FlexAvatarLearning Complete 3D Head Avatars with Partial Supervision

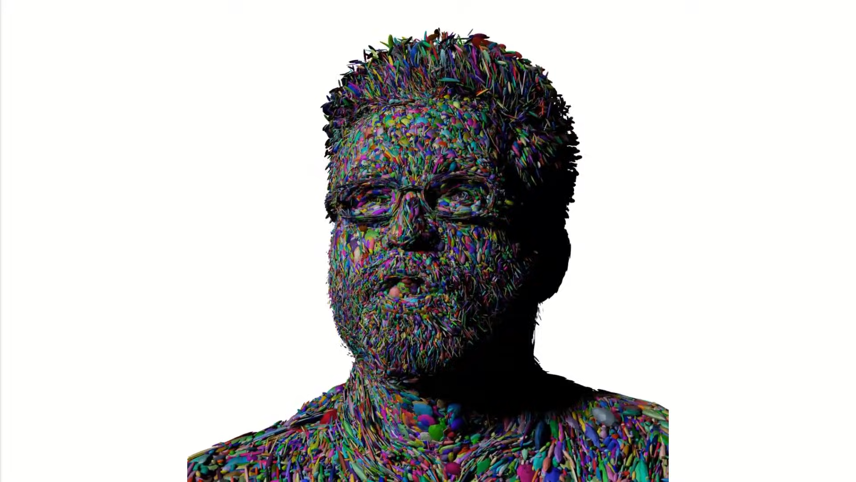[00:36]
Under the hood, our method predicts a set of 3D Gaussians for each frame. These Gaussians can be rendered from any viewpoint.